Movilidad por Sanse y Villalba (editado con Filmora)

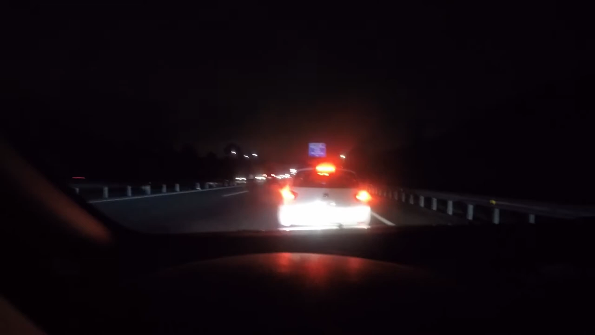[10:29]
Así que atascazo. Te queda un kilómetro para la salida 8. Queda un kilómetro. Aquí ya me sale tráfico detenido. Un kilómetro para la salida 8 y parados. Claro, luego que pasa. Que hay gente que se quiere meter cuando queda poco. Y algunos sinceramente no se han dado cuenta. Otros son unos jetas. Otros son como el motorista este. Que me parece muy mal que vaya por ahí. Es un peligro. No puede circular por el arce.
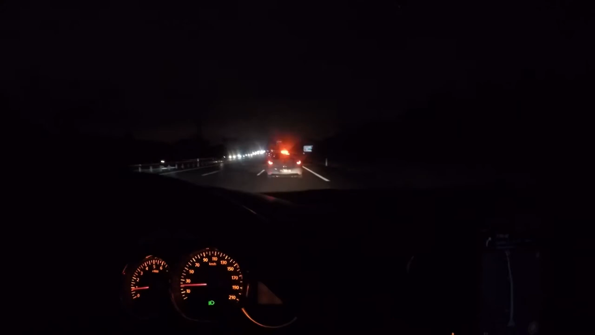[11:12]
Esto es lo que pasa cuando vas a Collado Villalba por la tarde. Es lo que suele ocurrir. Y aquí estoy.